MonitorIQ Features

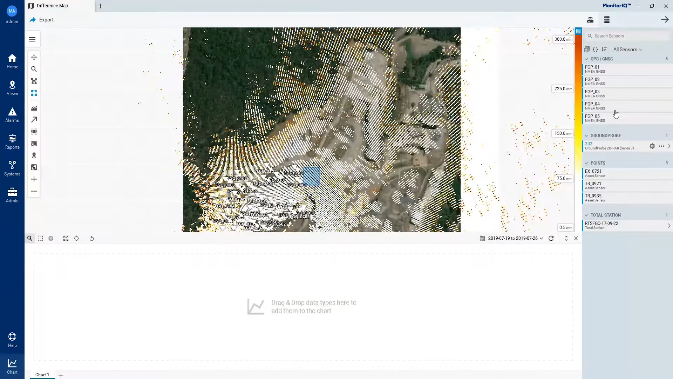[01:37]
Simply drag and drop data sets from any sensor or system onto the time scale for intuitive side-by-side analysis and charting. Current and historical data can also be viewed at any point along the time scale to better understand the behavioural trends of the site over time.